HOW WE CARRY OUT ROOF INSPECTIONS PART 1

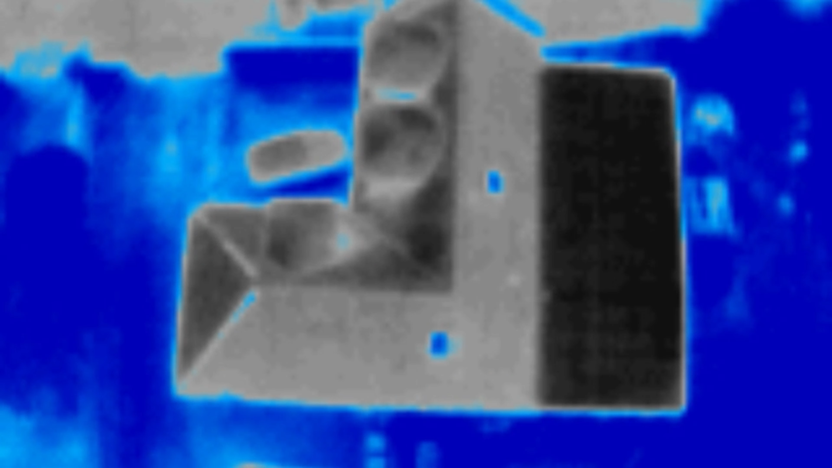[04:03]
With the blue also helps to see the sort of any sort of cold areas and here it's a bit more sort of visually better to understand anything and raise all your kind of heat spots.